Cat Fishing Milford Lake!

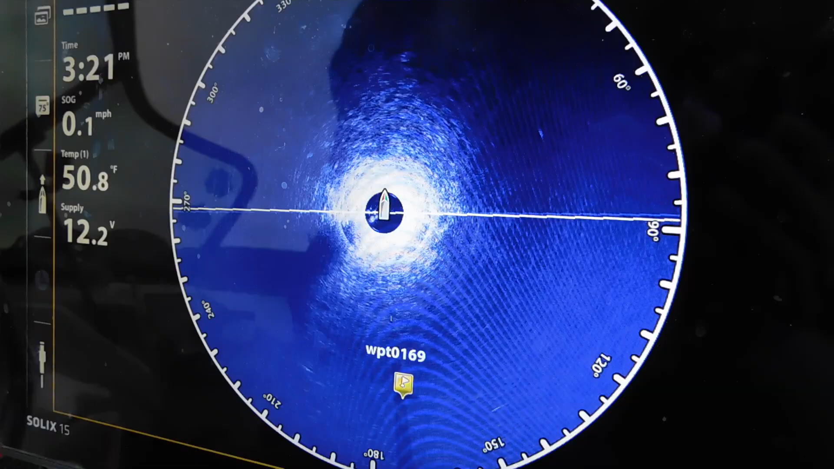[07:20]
On screen: water 50.8°F, speed 0.1 mph
See ya, huh? You can see here.
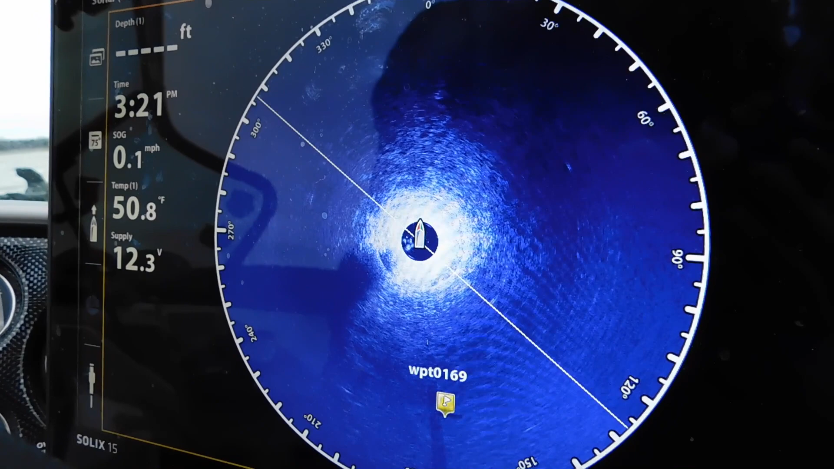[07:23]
On screen: water 50.8°F, speed 0.1 mph
There's a fish right here. Fish right here. Fish right here.